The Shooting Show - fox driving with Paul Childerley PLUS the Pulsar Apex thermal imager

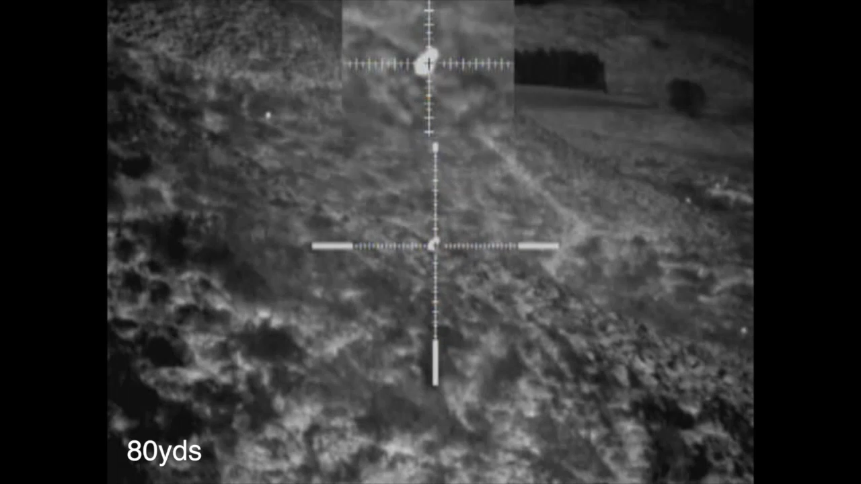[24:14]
and like I say at 100 I didn't have any issues whatsoever.
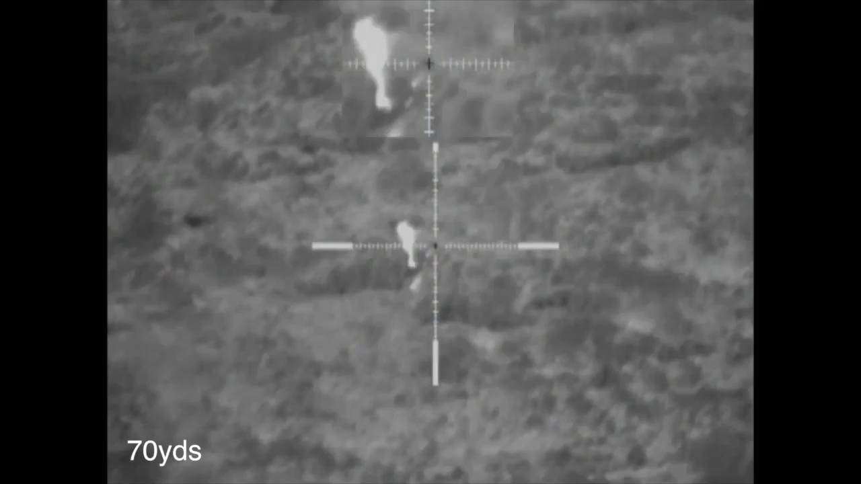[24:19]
So I would think with a fox sized quarry you should be able to ID and take a shot at 200 metres, and that is absolutely ample for anything that you're going to be doing at night.